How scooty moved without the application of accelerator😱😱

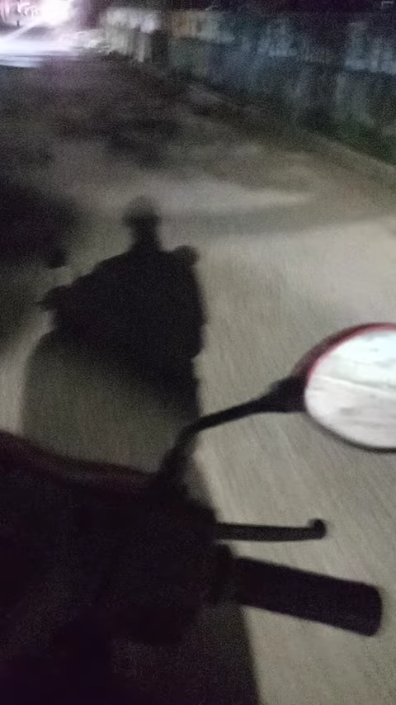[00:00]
welcome to this video. In this video you can see the scooty is moving even without the application of the accelerator. So I don't know what type of technology is this. In case you know, please comment down. Thank you.